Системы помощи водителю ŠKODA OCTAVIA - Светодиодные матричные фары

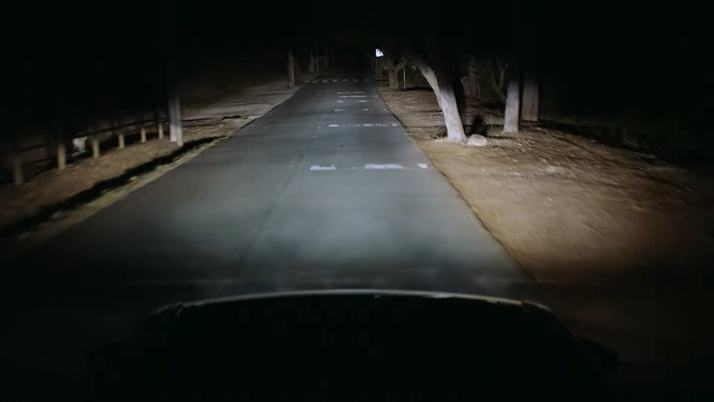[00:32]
the lights will dim around it to prevent you from getting dazzled.